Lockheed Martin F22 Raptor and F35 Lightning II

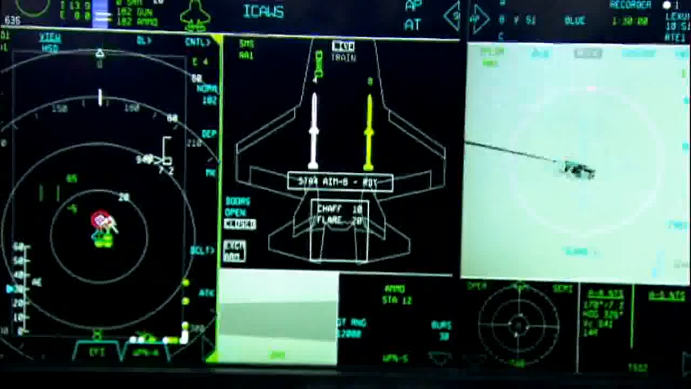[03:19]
The sensors and the sensor fusion capability on the F-22 and F-35 allow us to have complete situational awareness 360 degrees around the aircraft.